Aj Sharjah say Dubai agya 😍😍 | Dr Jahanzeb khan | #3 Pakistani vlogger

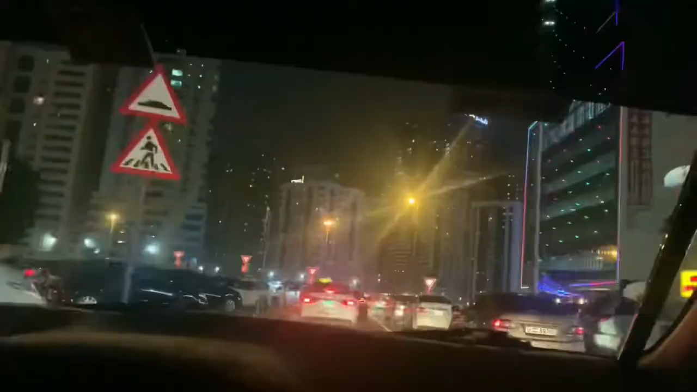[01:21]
राशन देखते वाकई महसूस होता है टैक्सी क्यों महंगी है। पहले में लगता है 7-8 किलोमीटर है वो इतना महंगा। वाकई काफी राशन है, उधर बहुत ट्रैफिक है, उधर वाल फसू ए बस ऑन टोल पे इतने आगे कोई टेंशन गए नहीं।